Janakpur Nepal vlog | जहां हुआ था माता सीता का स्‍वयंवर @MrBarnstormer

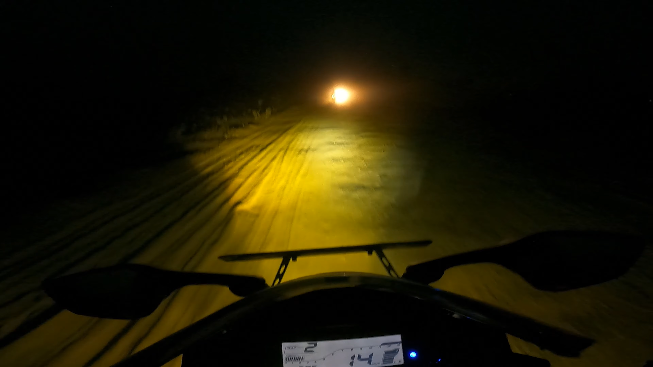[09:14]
कटमांडू जा रहे हैं और बहुत इह के खराब रस्ता जब कटमांडू जा रहे थे तब ऐसा वाला रोड मिला था tap डास्ट पाउडर जो है मेरे को बहुत डर लगता है इससे बस